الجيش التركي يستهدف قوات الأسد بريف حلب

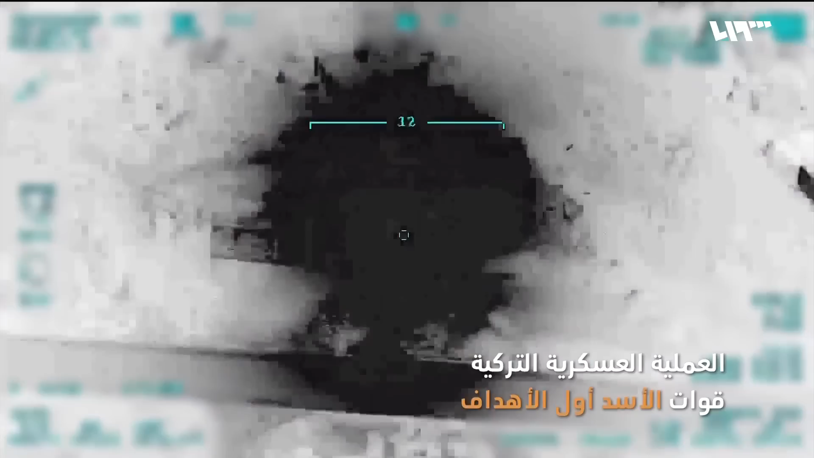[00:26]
كل الأطراف المحلية التي تدعم الجماعات التي تصنفها أنقرة على قائمة الإرهاب
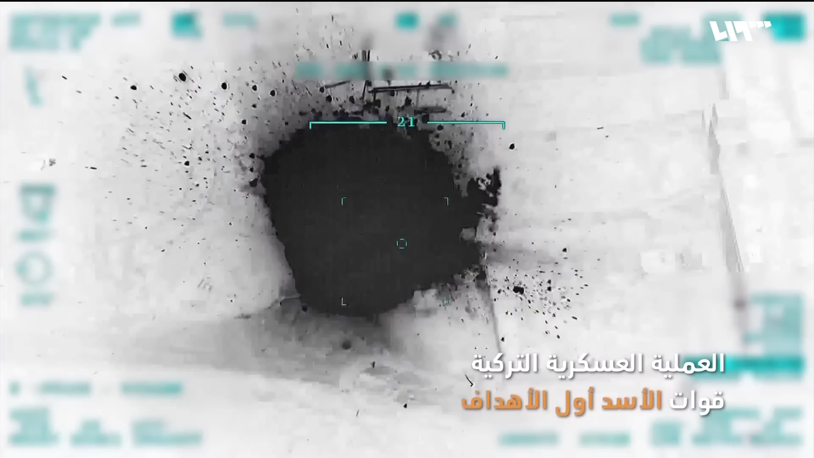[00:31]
والضربة الأخيرة كانت من نصيب قوات النظام إذ استهدفت طائرة مسيرة تركية نقطة عسكرية للأسد في مدينة ترفعت بريف حلب